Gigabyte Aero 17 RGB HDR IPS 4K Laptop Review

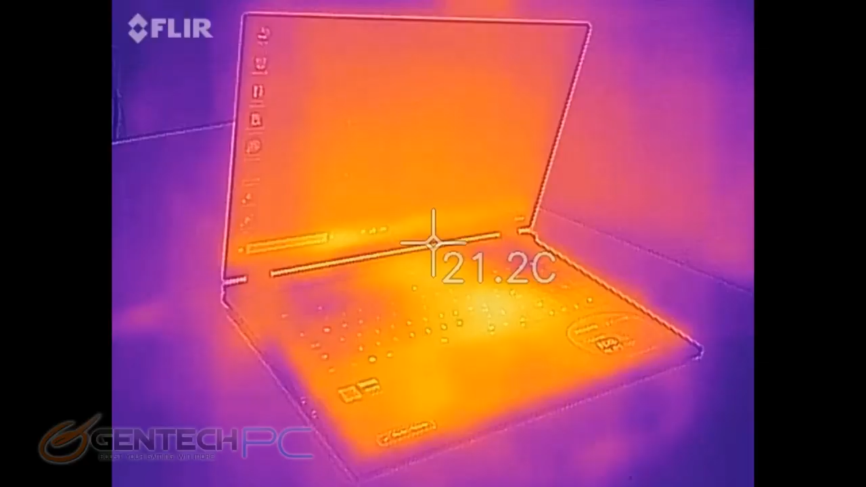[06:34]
On screen: spot 21.2°C
Now the reason it's making noise is it's trying to keep the system cool, so we also want to see how things look as far as temperatures.
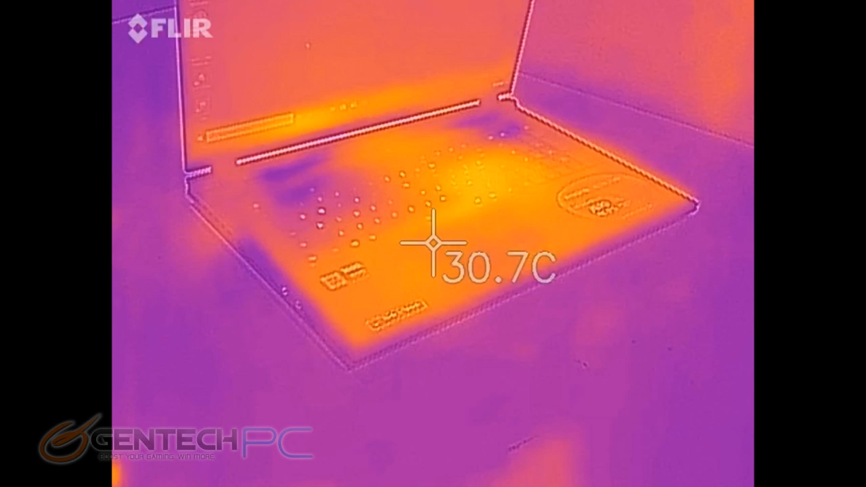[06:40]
On screen: spot 30.7°C
With the infrared camera here, we can see what the temperatures on the outside of the laptop look like,
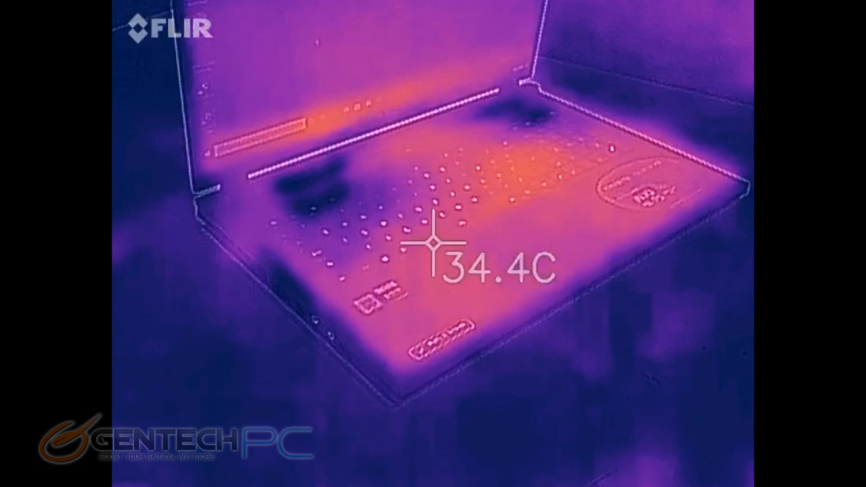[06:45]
On screen: spot 34.4°C
and kind of get a little bit of an insight of where the hot spots are.
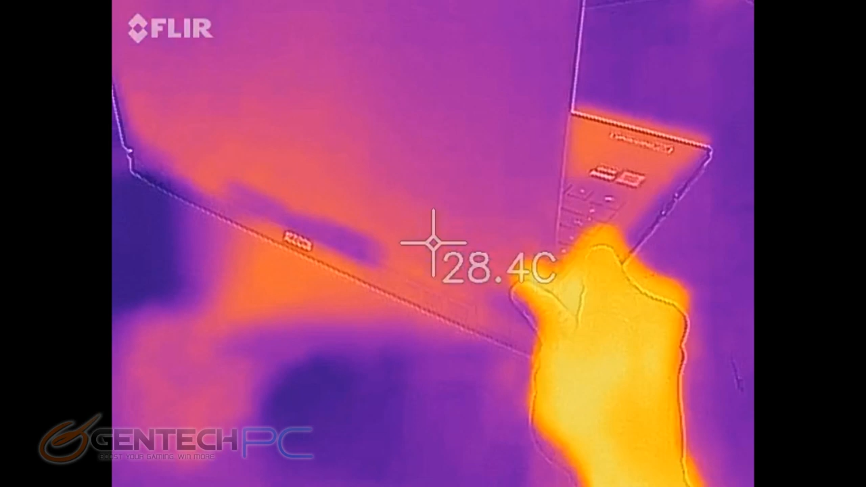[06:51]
On screen: spot 28.4°C
The important thing to look for here is that where your hands are going to be sitting, you don't want that to be hot. That makes for sweaty hands, it's uncomfortable.
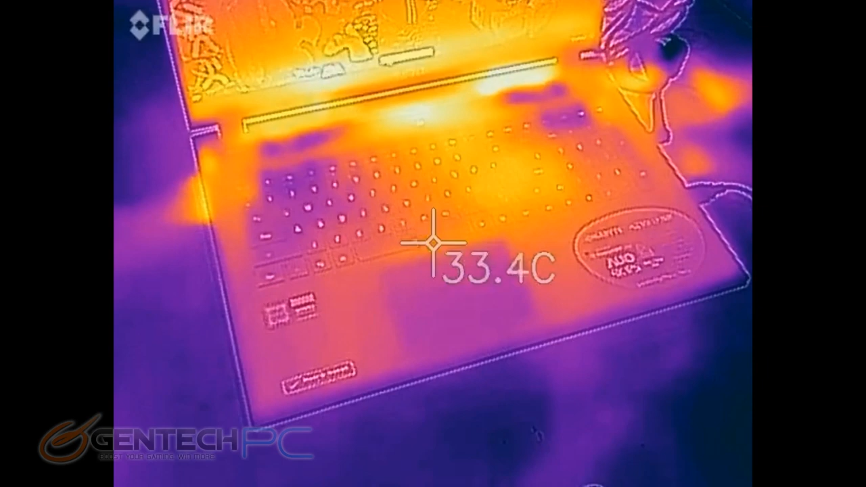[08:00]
On screen: spot 33.4°C
And you can see there's definitely some hotspots forming near the back of the laptop, and that's where the exhaust is coming out. And this is, again, a really good thing, and it may not seem like it. You would think maybe common sense to say, if it's really hot, that's bad. It means it's getting really hot. But remember, energy cannot be created nor destroyed, only transferred. So if that heat is leaving the system, that means it's cooling the system, and that's a good thing. So what this all means is that you can be rest assured that while things look a little bit strange through an infrared camera sometimes, this is definitely not leaked footage from Area 51 of an alien spacecraft. And nothing top secret, this is just a normal laptop review,